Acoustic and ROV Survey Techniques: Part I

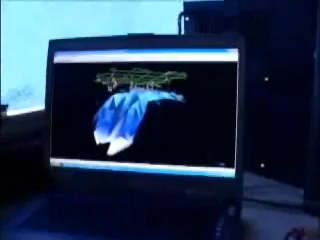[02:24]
This is a three-dimensional image that we created with the Echo Sounder data,
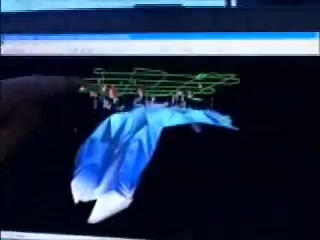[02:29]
where we've interpolated between the track lines to get an image of the sea floor in blue,
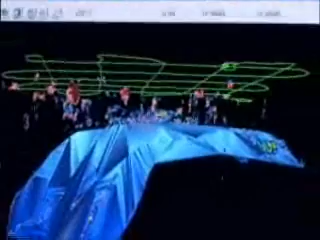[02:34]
overlaid with three-dimensional images of the fish
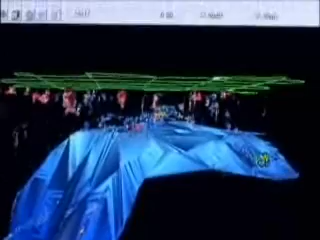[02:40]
schools that reside above the sea floor.